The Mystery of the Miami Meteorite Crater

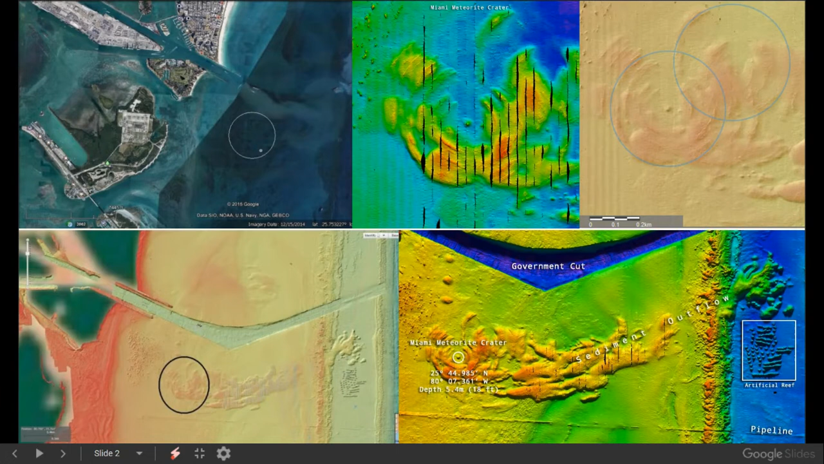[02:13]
you can actually see it really well right here, just to the northwest. And this sediment outflow to the east is very prominent as well. Now, I will say that the location right here is a bit discerning. And let's go and take a look at why, why I think that.